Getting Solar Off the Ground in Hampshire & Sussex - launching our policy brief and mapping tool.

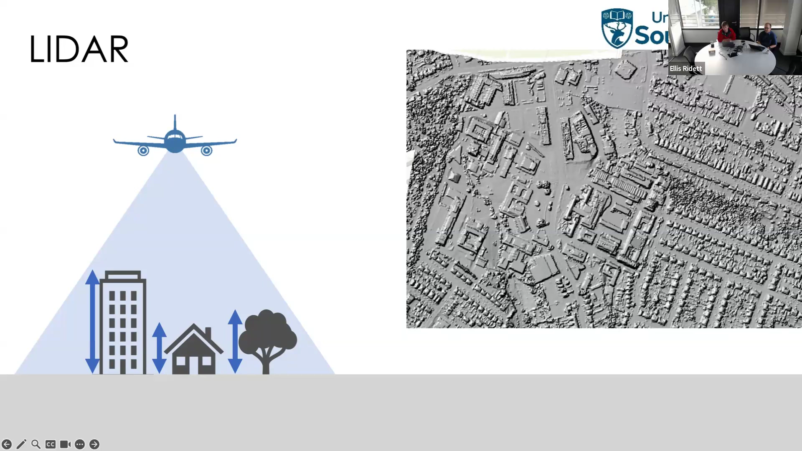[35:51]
which includes things like trees buildings and anything really that's just a normal structure um and then you can kind of when well when plotting you can kind of see actually the individual um the individual kind of characteristics here so comparing these two images here yeah you can see the trees on the left hand side you can see a high-rise building but it also allows you then to look at